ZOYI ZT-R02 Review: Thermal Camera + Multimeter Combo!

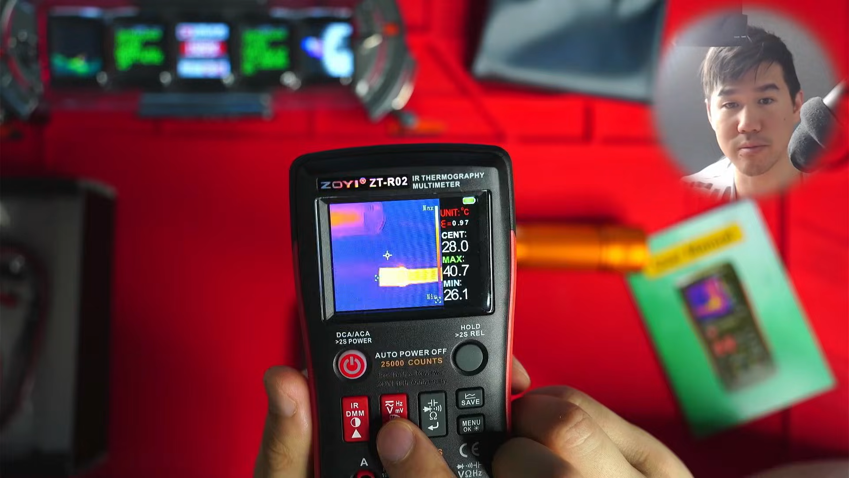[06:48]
On screen: max 40.7°C, min 26.1°C
So you can change a few settings here in the menu if you just hit that button. So over here, you've got album.
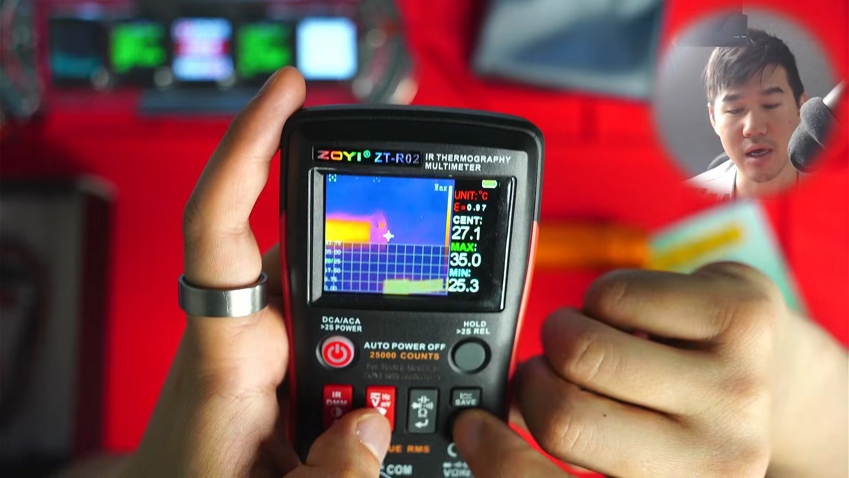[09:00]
On screen: spot 27.1°C, max 35.0°C, min 25.3°C
We've got this USB switch so you can turn the USB mode on and off if you're transferring files to your computer.
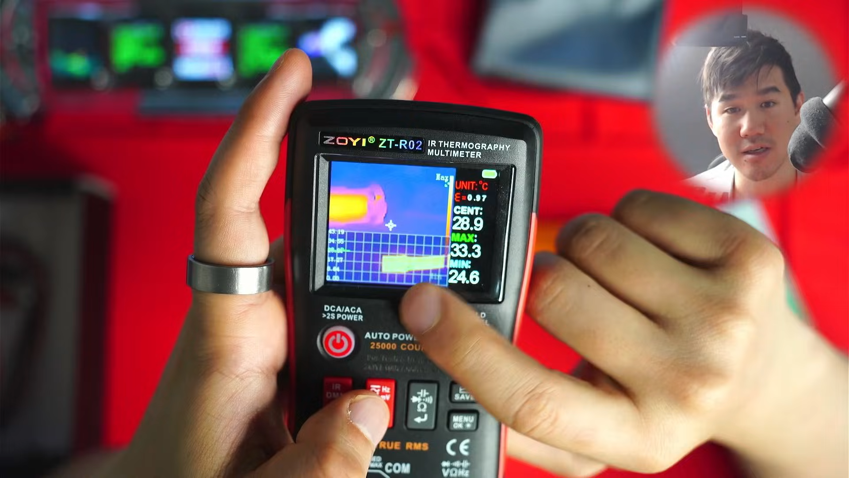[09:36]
On screen: max 33.3°C, min 24.6°C
I think it's basically a graph.
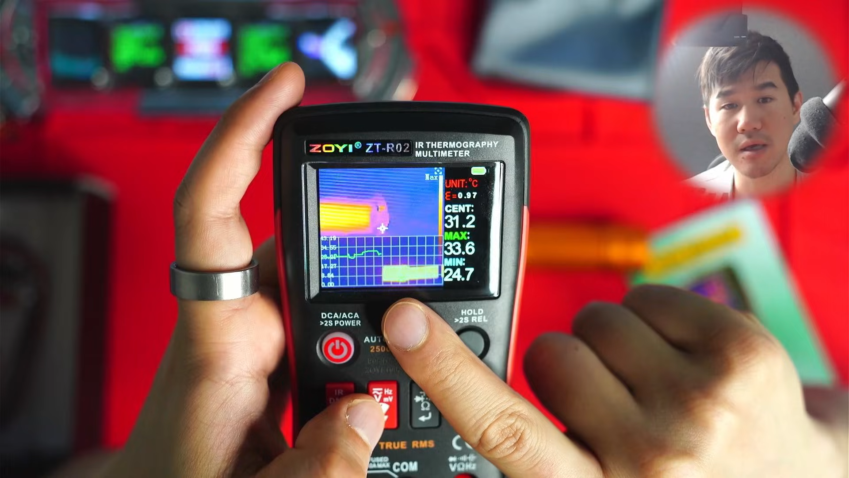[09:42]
On screen: max 33.6°C, min 24.7°C
And it graphs the cursor, that little center
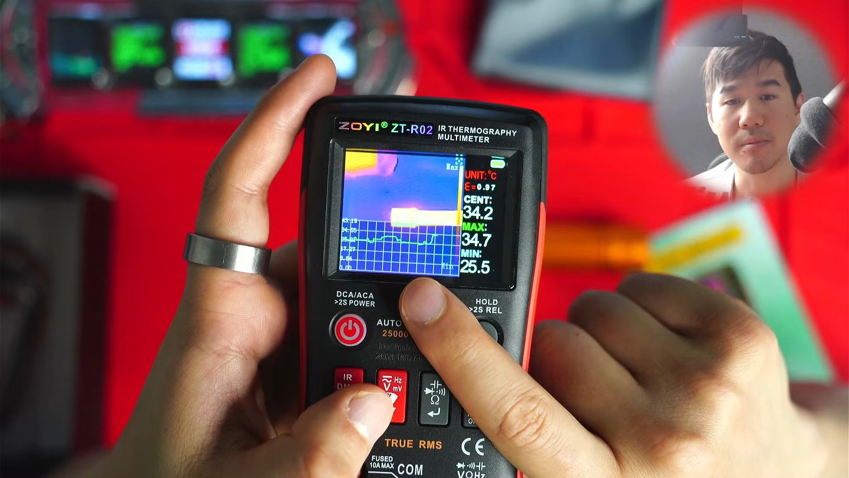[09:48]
On screen: max 34.7°C, min 25.5°C
cursor. So it might be useful. I don't know if you were pointing it at something and you just
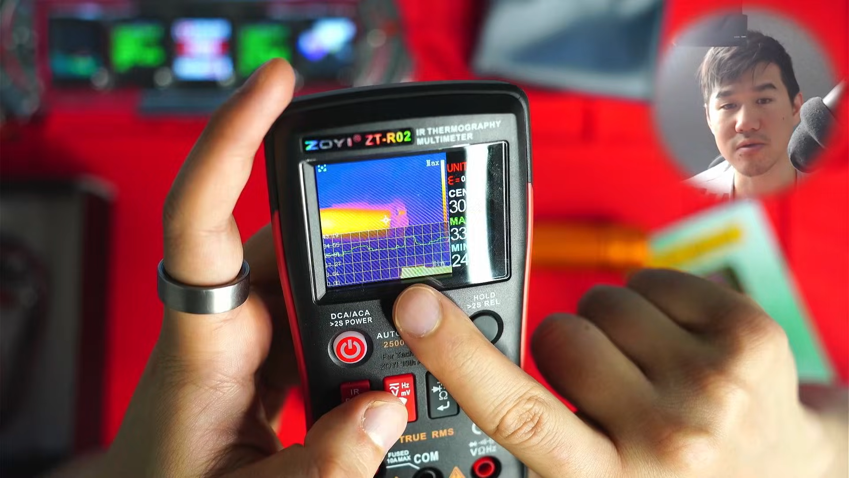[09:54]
want to measure a visual graph kind of representation, that might be good.
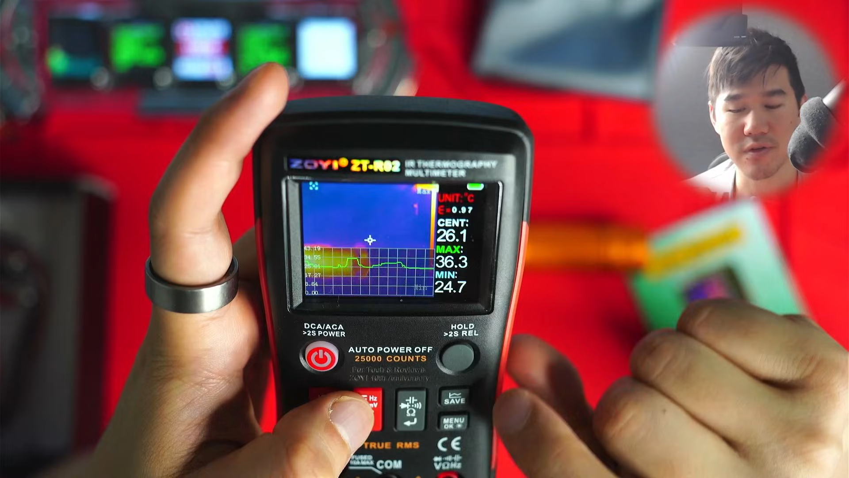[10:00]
On screen: max 36.3°C, min 24.7°C
But I do find it kind of gets in the way. So I'm going to go in there and reset it.
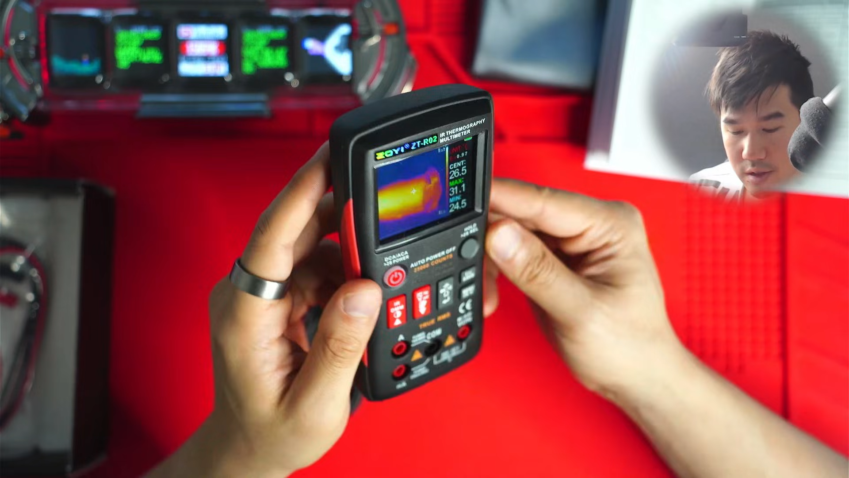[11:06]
So yeah, basically it's 96 by 96 thermal resolution.
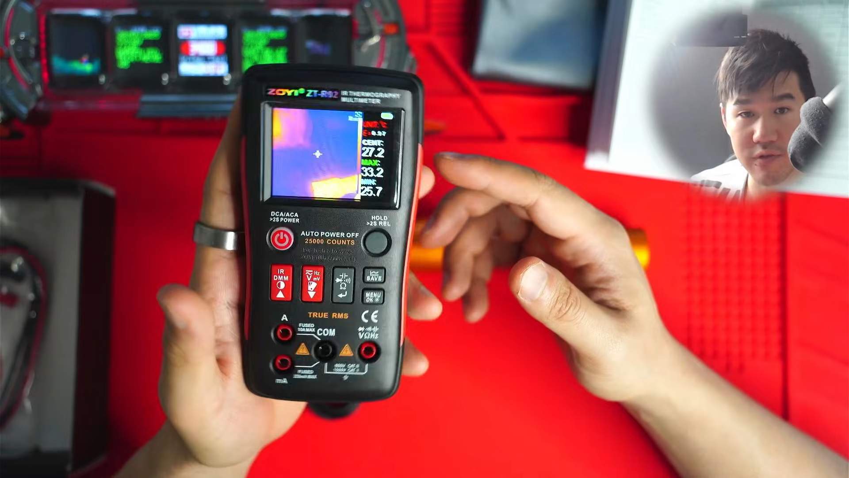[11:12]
You've got 25 hertz feedback as well, makes it actually really practical and you can use this from a distance and actually detect objects from quite far away.
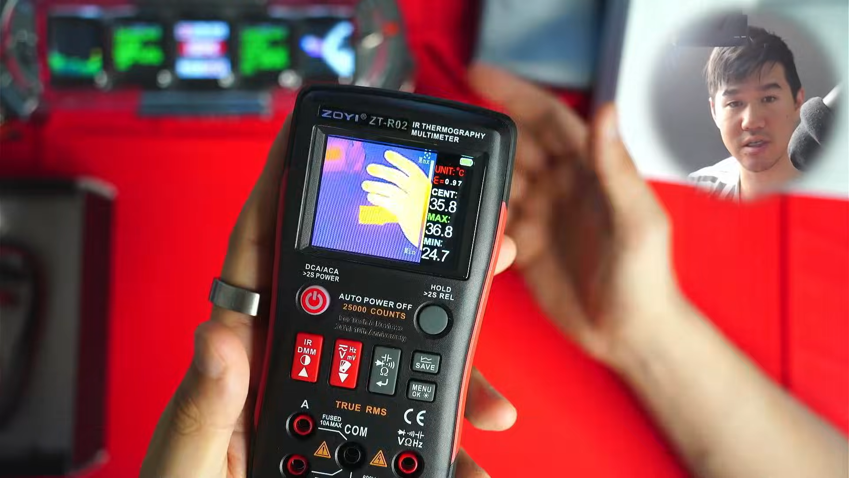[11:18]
On screen: spot 35.8°C, max 36.8°C, min 24.7°C
So yeah, it's, uh, upscaled to 240 by 240.
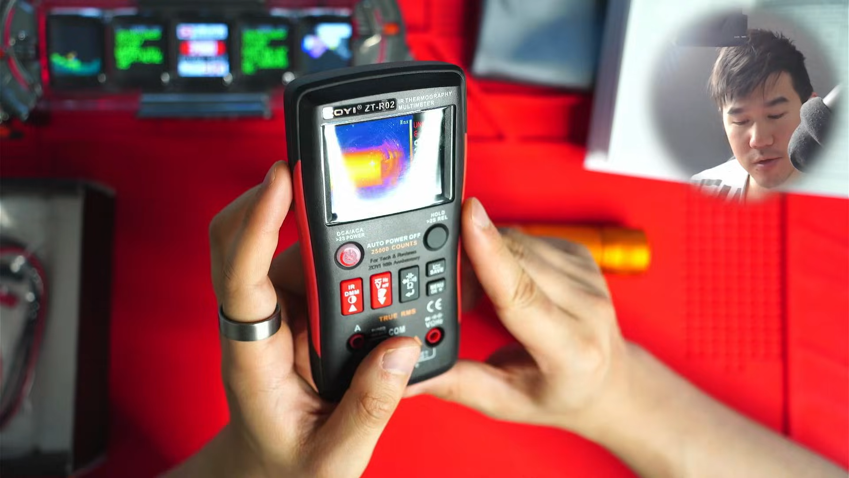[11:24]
And I really like that you can, you know, change all the settings in the image processing itself.
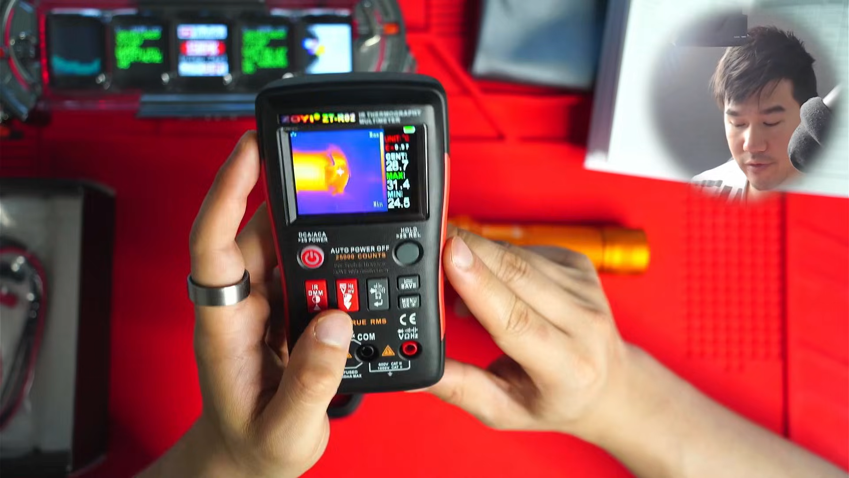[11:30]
So yeah, I'm going to run a bit of, uh, yeah, run a few more tests and yeah, just so you can see how it performs in a few different environments.
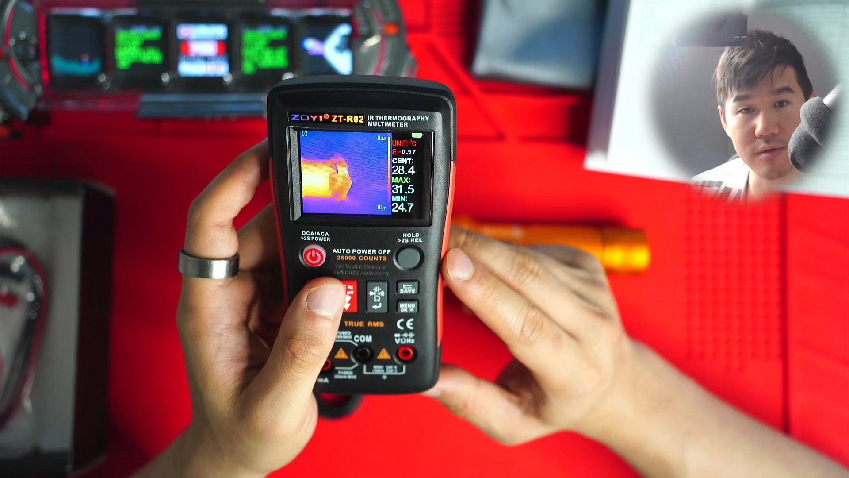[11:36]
On screen: max 31.5°C, min 24.7°C
If you have any questions, just let me know. Okay. So this is the ZOE ZT-R02
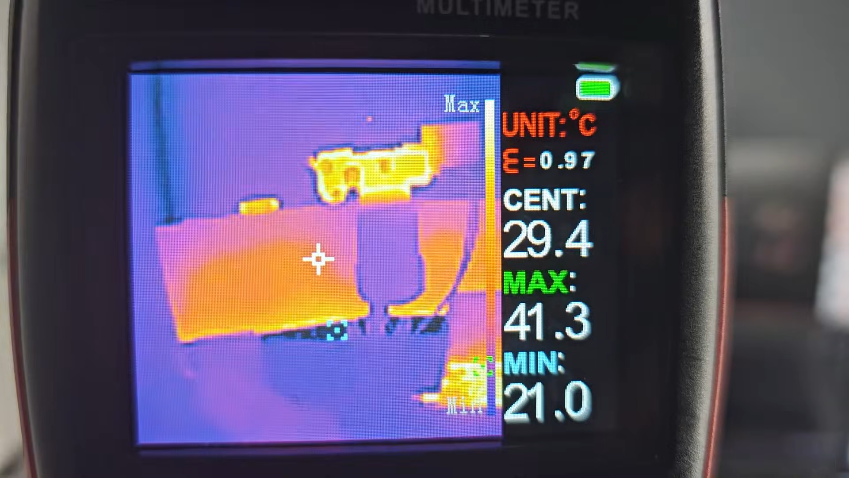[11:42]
On screen: max 41.3°C, min 21.0°C
recording a video at the moment and you can see the cameras, uh, pretty hot.
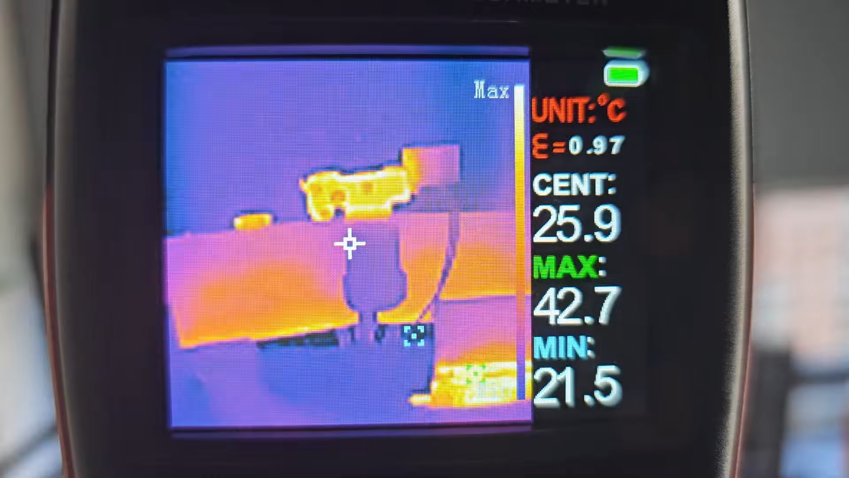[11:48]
On screen: spot 25.9°C, max 42.7°C, min 21.5°C
It's picking up the heat from the camera, but the awesome thing is that it really identifies the different forms, quite well.
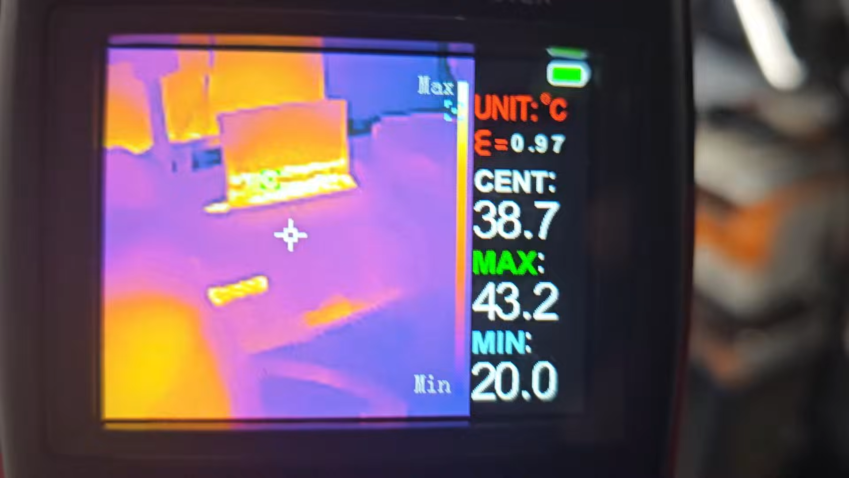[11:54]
On screen: max 43.2°C, min 20.0°C
And the sharpness of the image is pretty good.
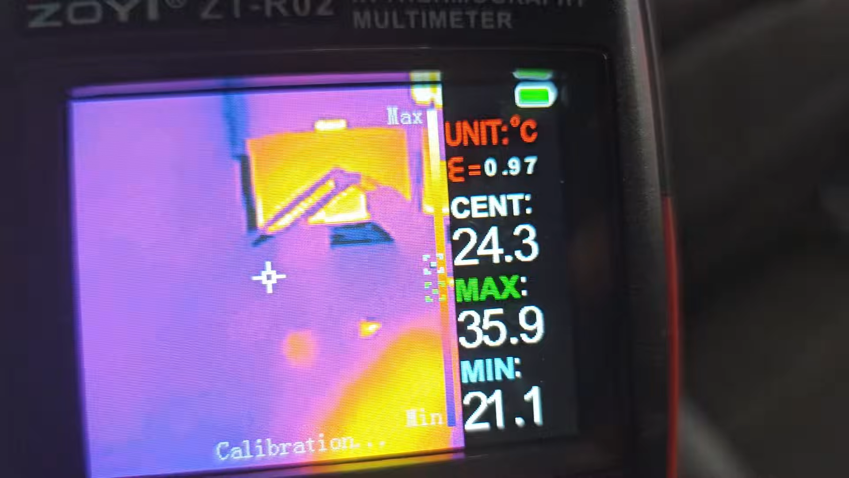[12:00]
On screen: max 35.9°C, min 21.1°C
You know, considering it's a 96 by 96 sensor, you know, I've got my power plugs and stuff here on the ground.